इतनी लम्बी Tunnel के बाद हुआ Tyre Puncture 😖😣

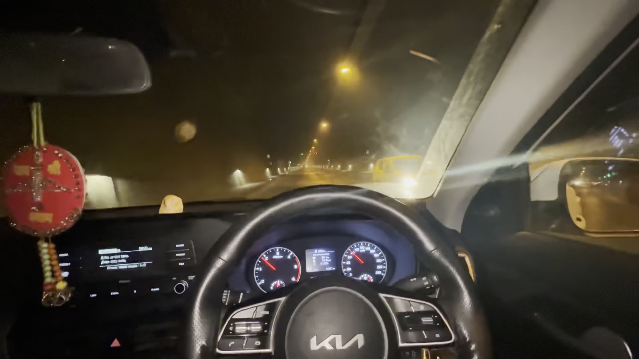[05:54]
टनल से भी लंबी टनल है है पहली बार थोड़ी आरे बार पहली अब श्लो हो जाईगी अब यह टवेरा वाला हमें पता निक और कितने किलोमेटर तक हमें इसको देखना पड़ेगा क्या ही आदमी है खाजा खाजा सब खाले सब